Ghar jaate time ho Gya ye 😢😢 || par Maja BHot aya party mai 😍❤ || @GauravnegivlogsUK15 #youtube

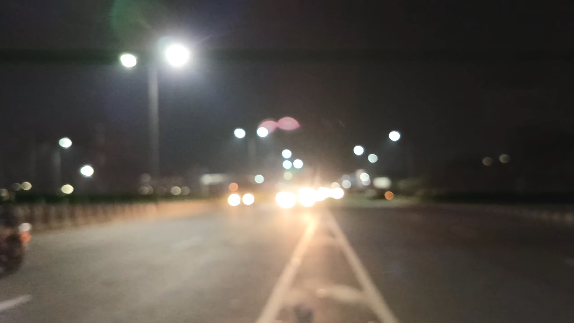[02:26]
तो ये बस थी हापुड़ की, और हमें जाना है मेरठ।
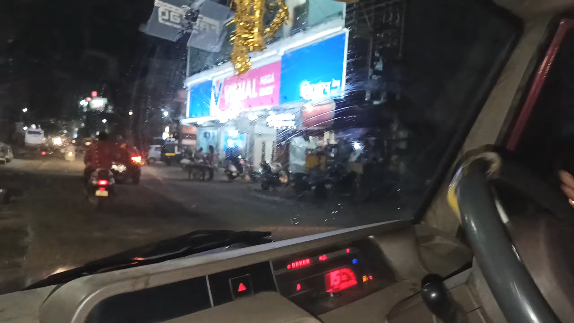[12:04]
और देखना ये गोरद्वार का मॉल है, विशाल मेगा मार्ट, मोटर नगर कितने का तेल डालना है, हदाल का पेतलोल।